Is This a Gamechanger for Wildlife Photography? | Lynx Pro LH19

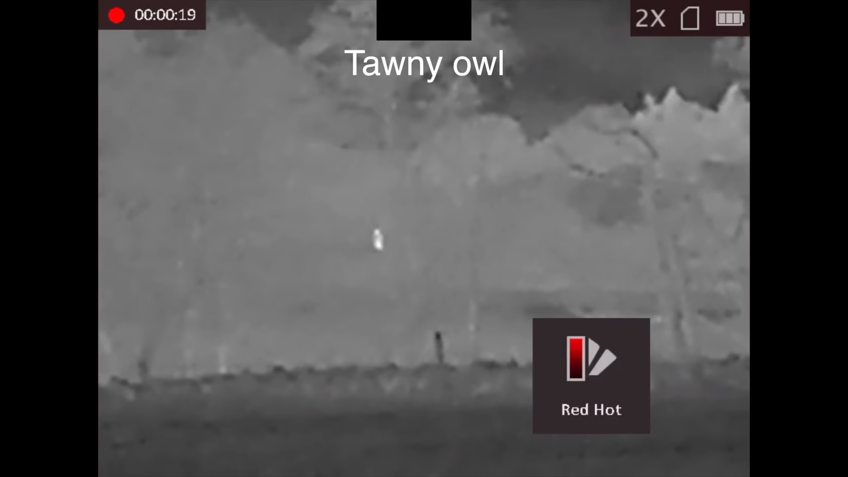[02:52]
is far away and you just have it faintly you want to see a little bit closer i have to say that it's a digital zoom so it doesn't help that much maybe
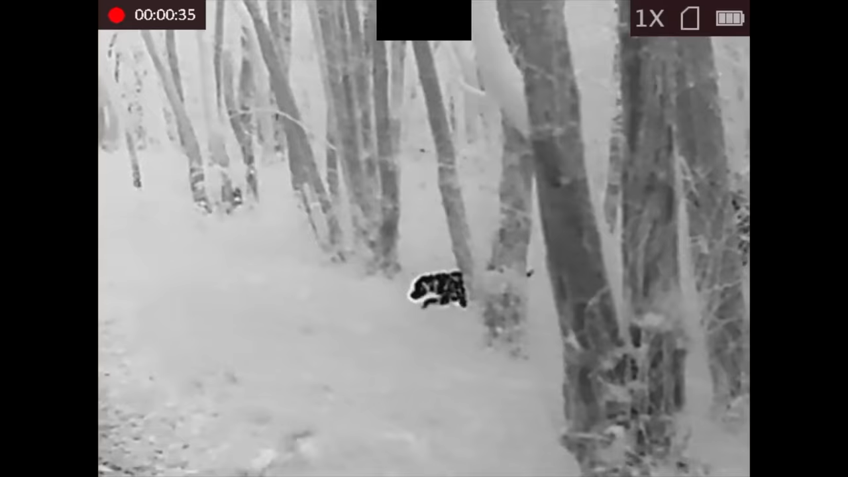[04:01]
mammal or something like that it's almost like watching it in black and white and you can see a bit more detail and stuff so i kind of like that mode as well but i think it just depends if you're in a cluttered environment
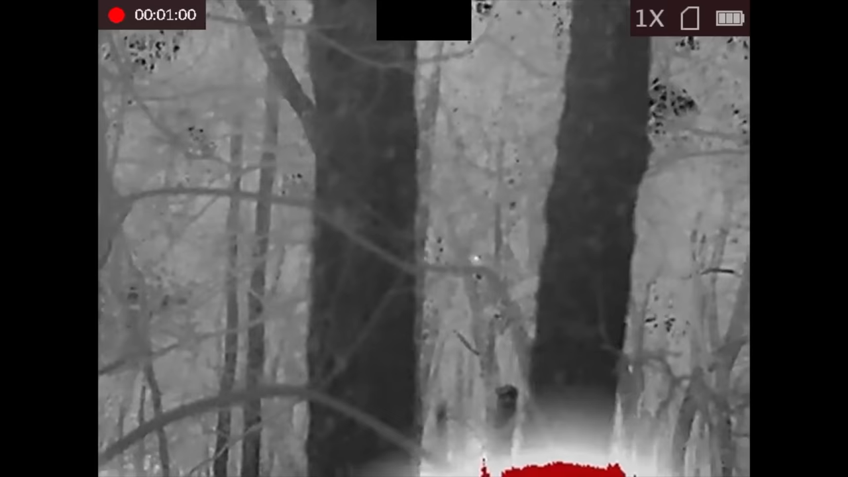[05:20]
you can just about see that between these two trees you just about see it's a little red speck i can cycle through the different modes now you
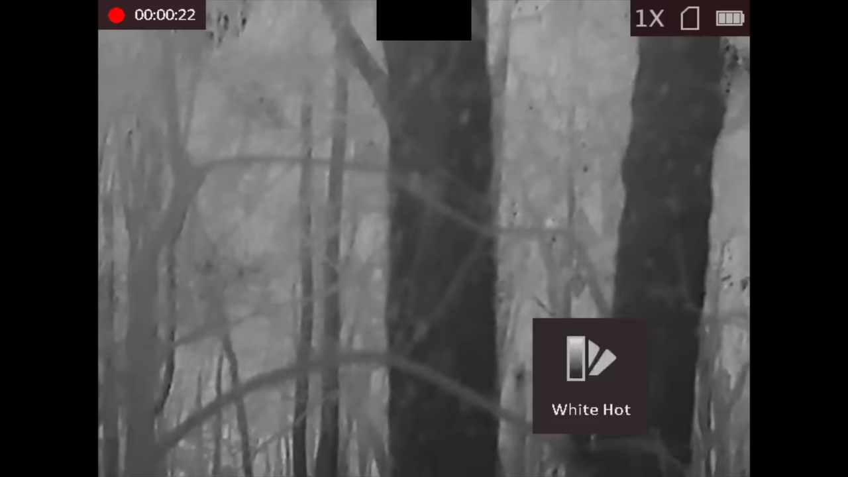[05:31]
can see now it's white that doesn't work very well that should be black that works
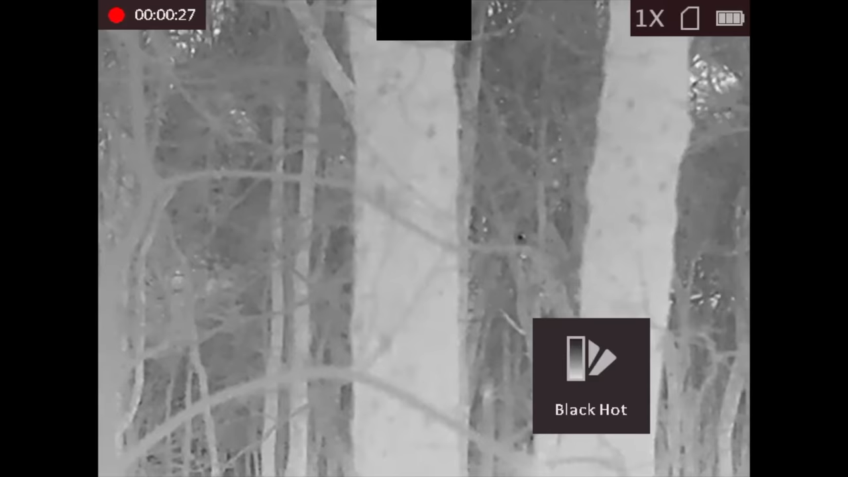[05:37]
really well actually but very hard to make out what it is there's a fusion
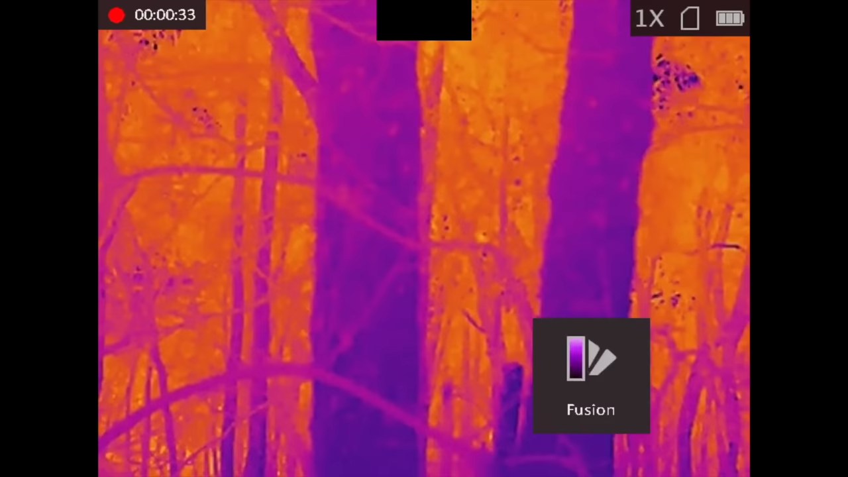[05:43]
i think my favorite one here is the red hot
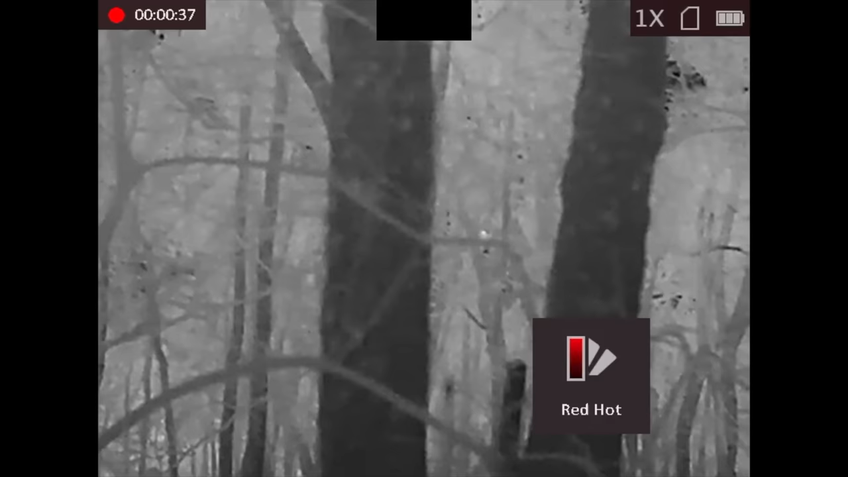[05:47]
you can see there's a little bit of red and that is that is a tawny owl from you know it's
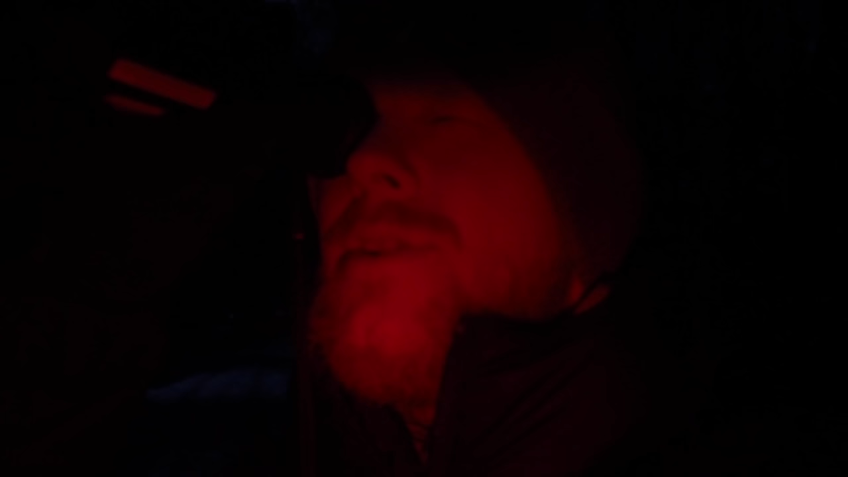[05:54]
a bit of a distance there might be 100 meters or so i think maybe a little bit less
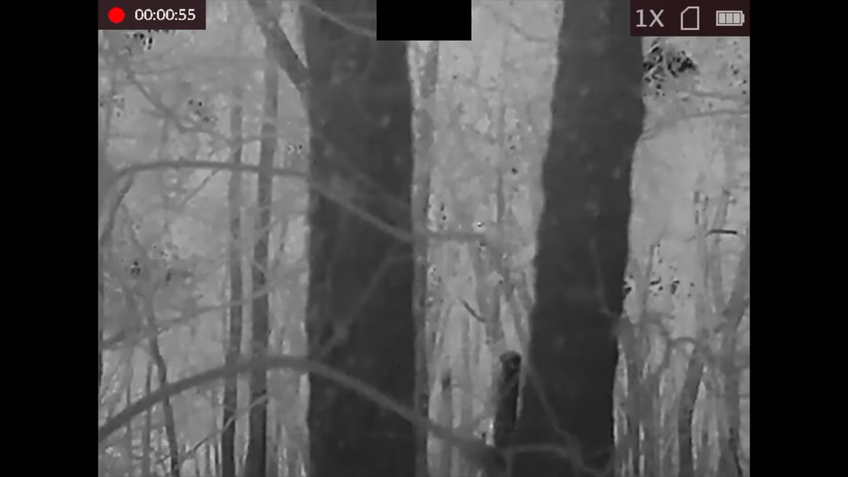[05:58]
i've never seen anything like that before
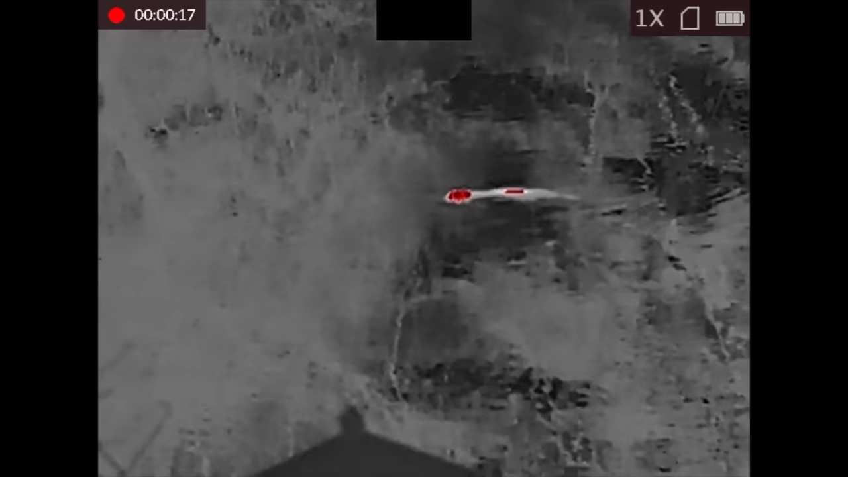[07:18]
lying right there i didn't have i had no
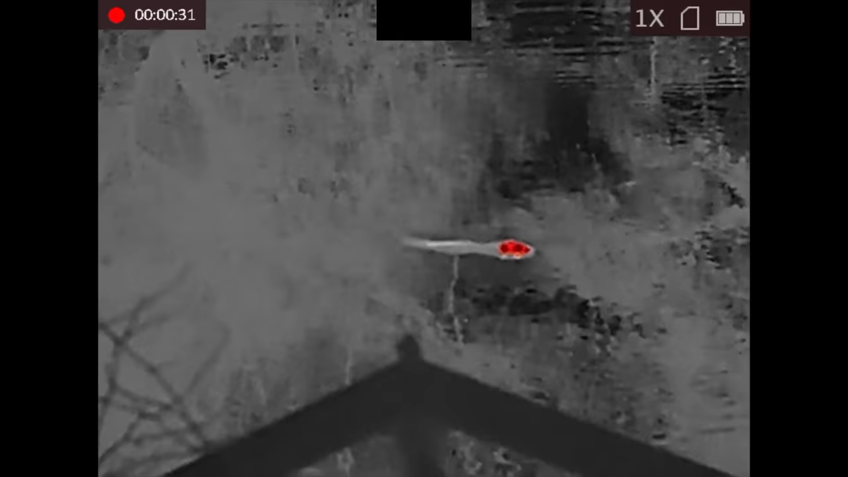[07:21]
clue that it was there it was pitch dark it doesn't even know that i can see it so it's
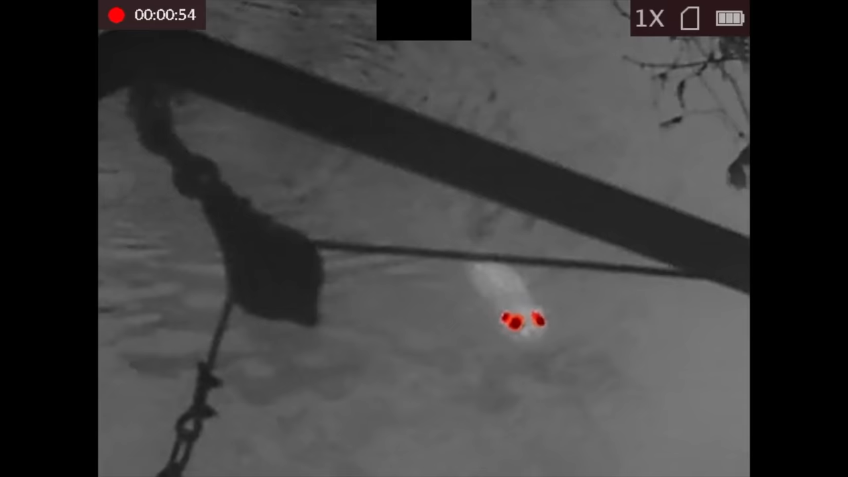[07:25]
behaving normally whereas had that been daytime it would have been you know it would have been gone
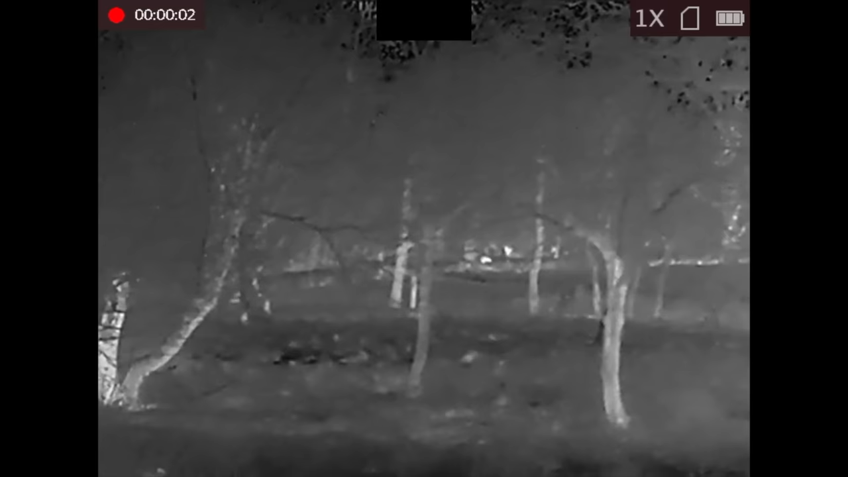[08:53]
just spotted a weasel with the thermal monocular and managed to get a photo of it
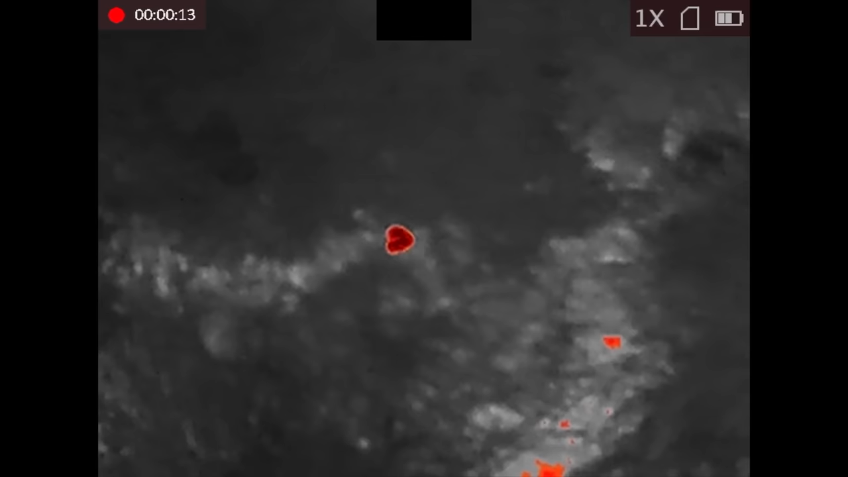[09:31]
just something slightly long you know small but long after
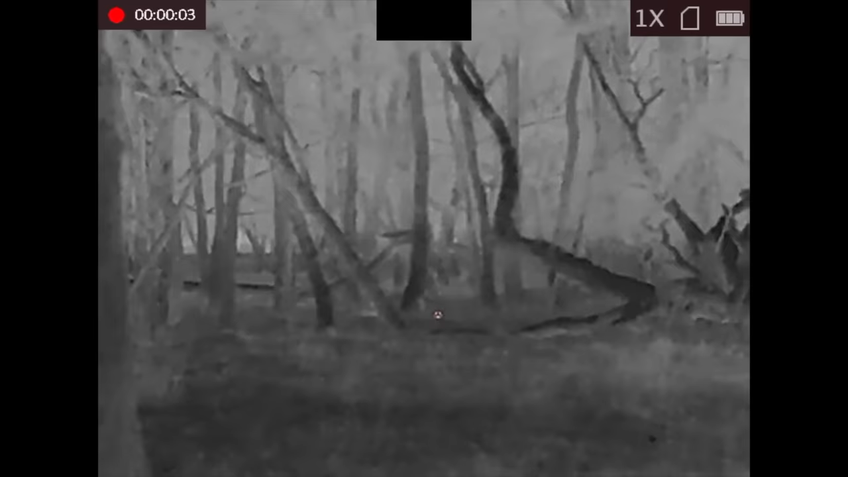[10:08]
the ground over there might be a woodcock let's go check it out
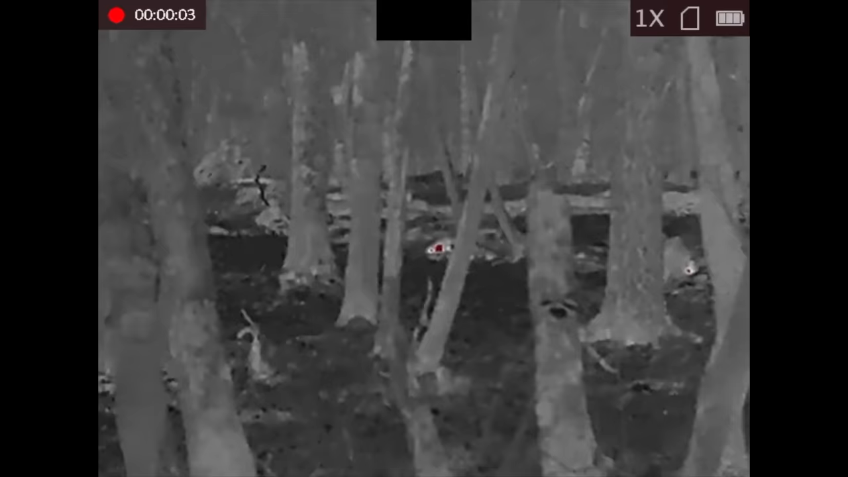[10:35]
resting up in the forest here before they see me or at least before they're they get so nervous that they run away i've